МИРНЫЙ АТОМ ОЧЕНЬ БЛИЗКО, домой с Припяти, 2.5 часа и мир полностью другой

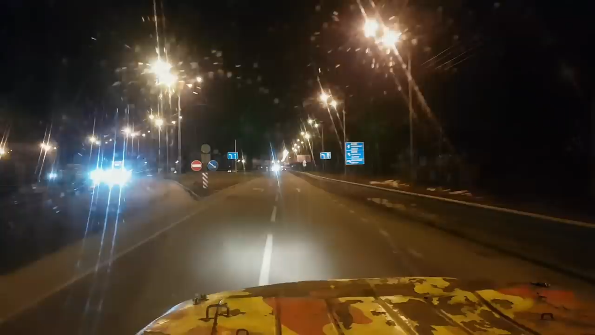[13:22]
Улица Богатырская. В Чернобыле дороги лучше реально. В Чернобыле и в Припяти.
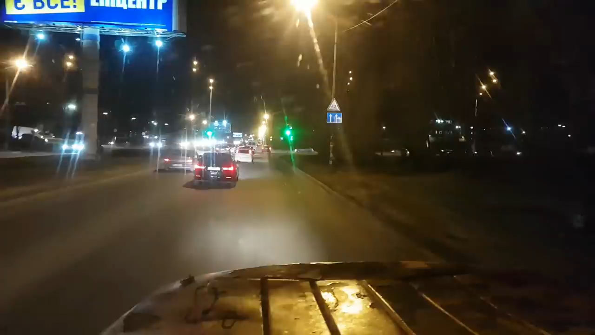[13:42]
И по дороге. Это жестяк тут просто творится. Сколько надо было стырить, чтобы дорога исчезла наглухо. Смотрите, это едут люди с невысокой скоростью из-за ям. Остановились практически. Потом меня кто-то остановит и скажет, почему вы такие большие колеса поставили. Да вот почему.
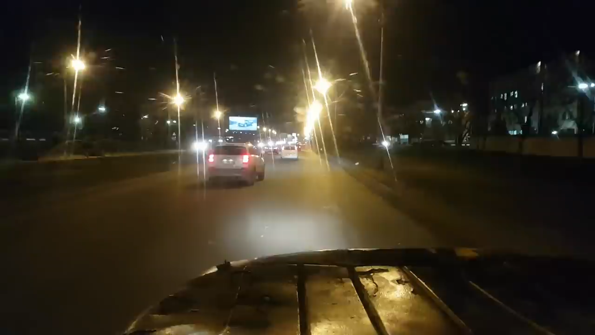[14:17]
Жесть просто. Просто жесть. Ну вот и вечерний Киев.
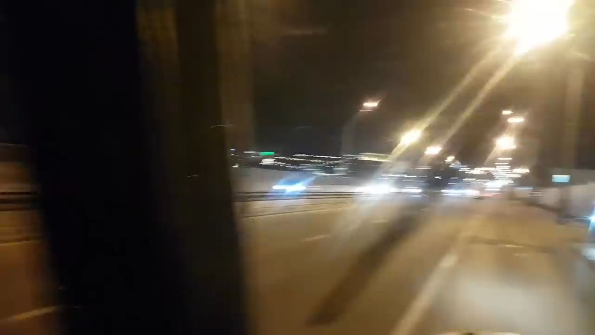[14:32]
На Динамо кто-то футбол играет, вон прожектора светятся. Далеко тут Чернобыльская станция на самом деле. Даже на этой медленной машине. Раз, два и тут. На светофоре лайки ставят сразу. Ставьте тоже, друзья.
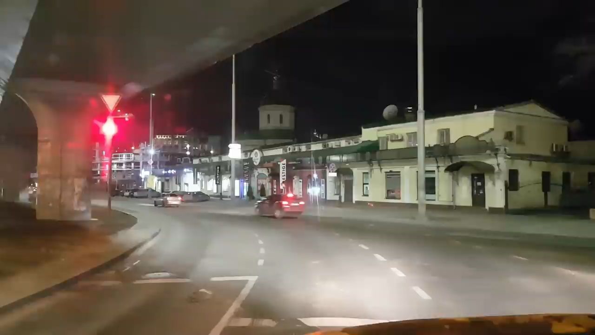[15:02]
Все по долгу. Родина. дороги тоже жесть просто. Дороги нет, елки-палки. Центр Киева.
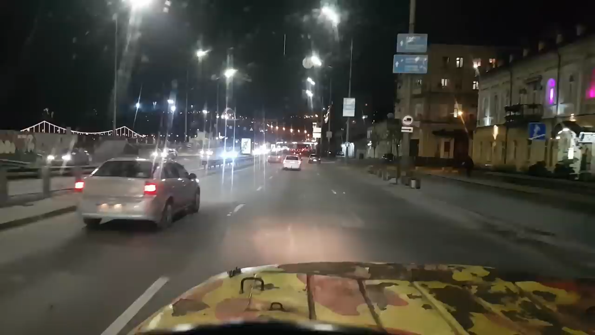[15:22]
Хуже, чем в Чернобыле. Даже закончится этот бардак уже. Никто ни за что не отвечает. Это люди неправильно голосуют, мне кажется.
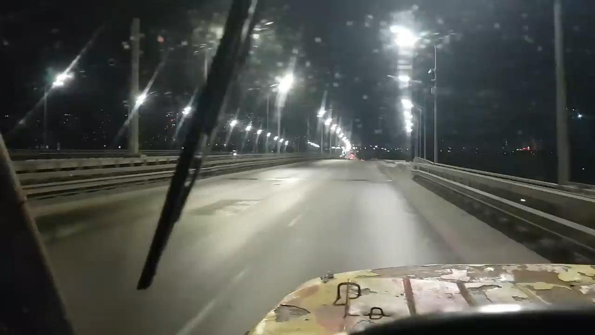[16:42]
Повыбивало тоже. Что-то тут не в порядке на этом мосту.
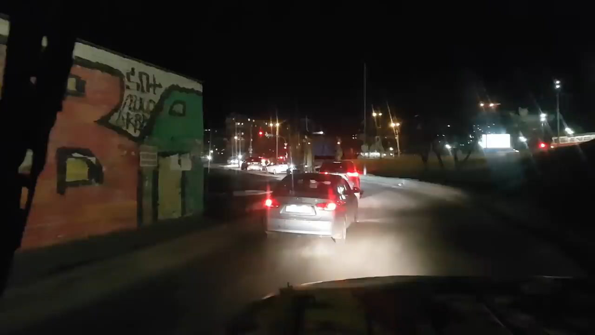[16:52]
Блин, на родине тут вообще жесть, а не дороги. Да. Саша не прикалывался, когда сказал, говорит, ну мы и сами убедились. Говорит, там дороги намного лучше, чем во многих местах в Киеве. Да, по этой улице мы стартовали в 8 утра.